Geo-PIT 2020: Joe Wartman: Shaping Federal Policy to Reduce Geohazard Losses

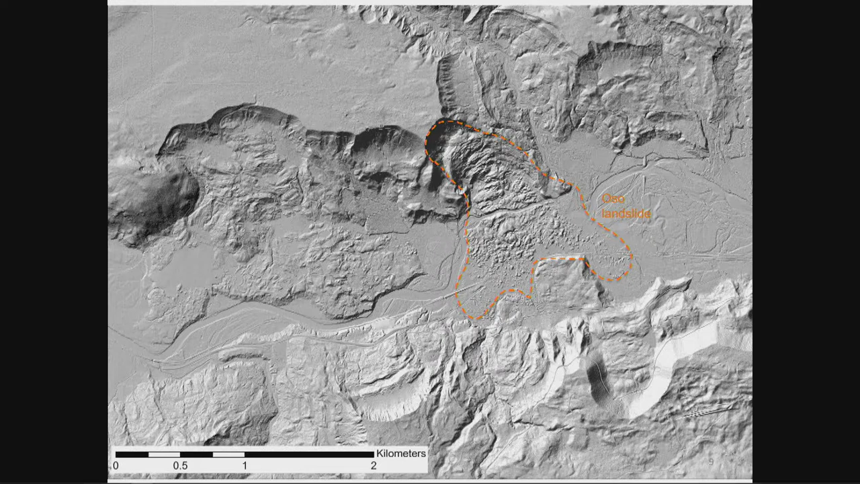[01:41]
you can see that there are large volume, long run-out landslides that permeate throughout this valley. And I began to ask myself, how did this community come to be? And how was it that people continued to move to the Steelhead Haven community and build new homes there, even in the years leading up to the Oso landslide?